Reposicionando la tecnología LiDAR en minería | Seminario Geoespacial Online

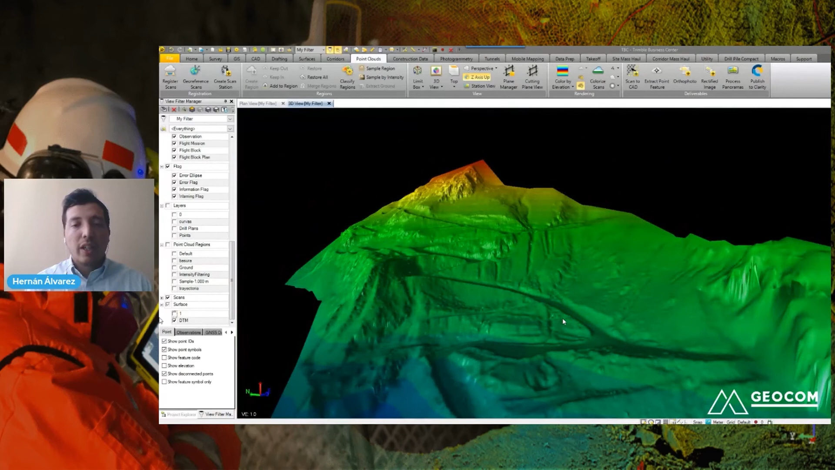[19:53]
y en este caso ¿qué es lo que podemos obtener? podemos obtener ya si tenemos zonas de fractura en la roca podemos obtener la topografía del sector en minería podemos generar curvas de nivel a partir de esta trabajando con Trimble Fitness Center
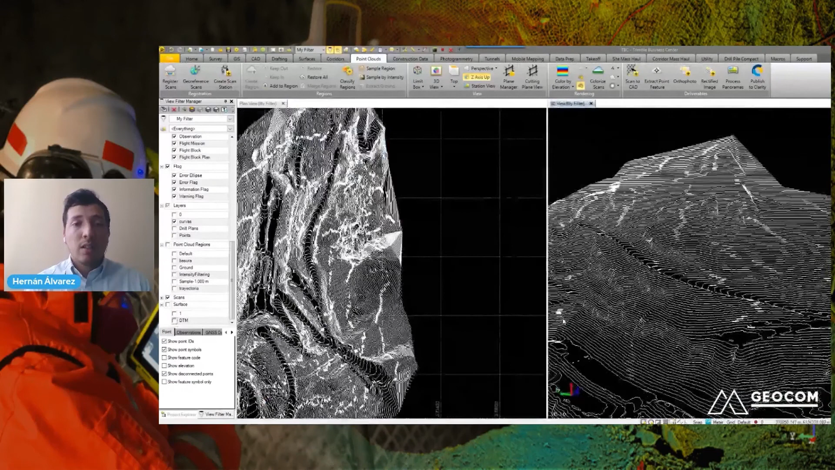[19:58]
definir el sistema estar trabajando con coordenadas locales
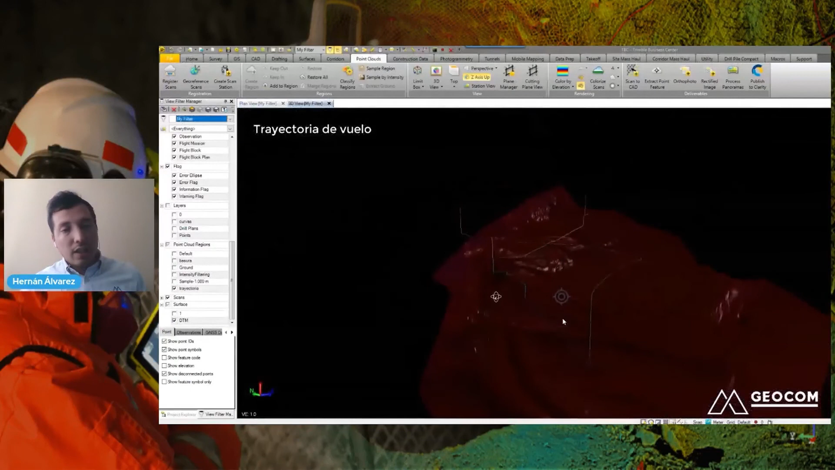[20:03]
etcétera y ahí ya tenemos la trayectoria de vuelo como se realizó este levantamiento